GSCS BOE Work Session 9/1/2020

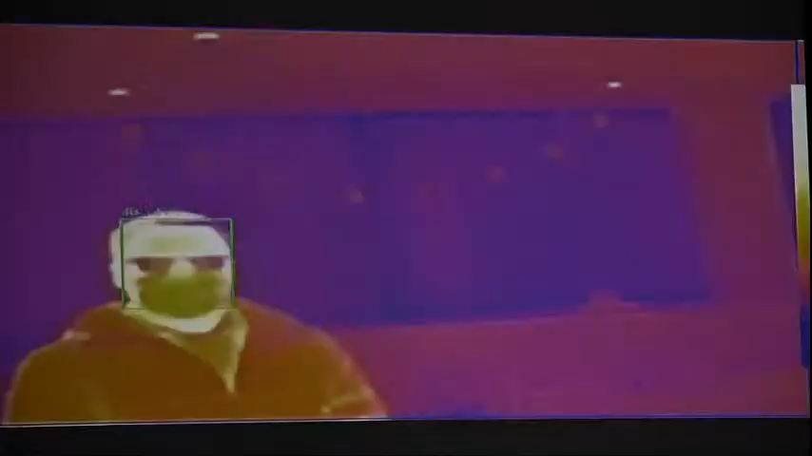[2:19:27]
The cameras detect and show live temperatures of individuals instantly.
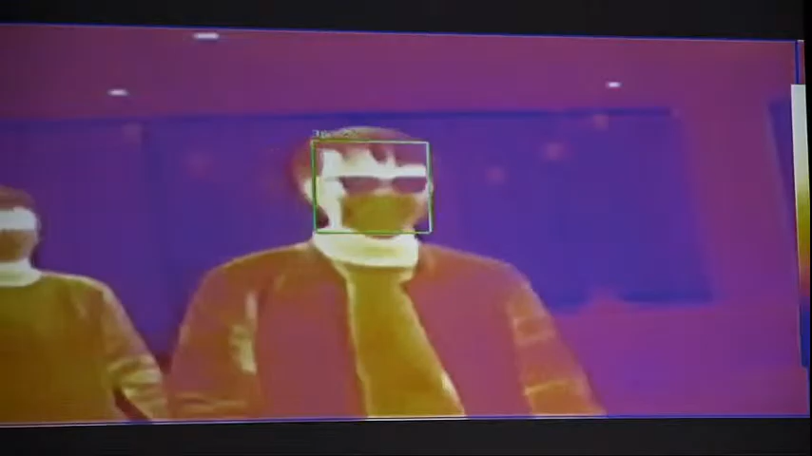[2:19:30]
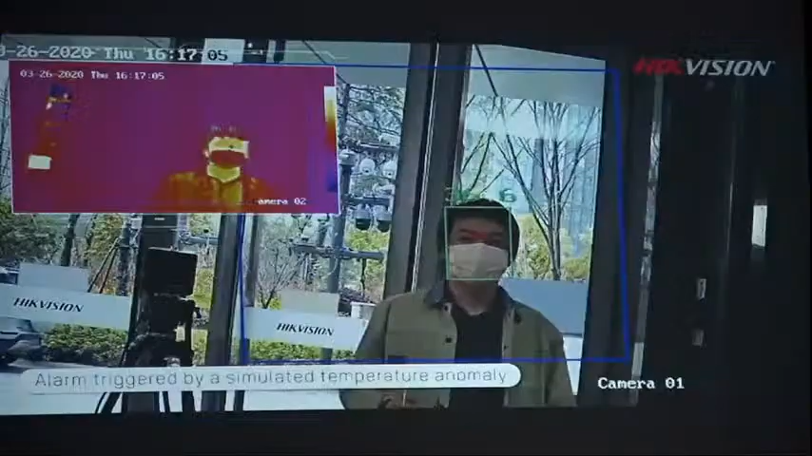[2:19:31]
The temperatures are displayed on a monitor as groups of students pass by.
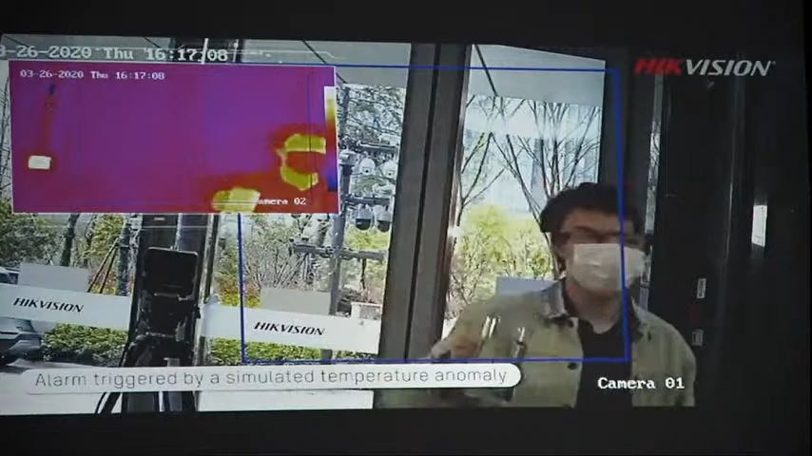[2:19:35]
But the transportation does not provide a place to social distance.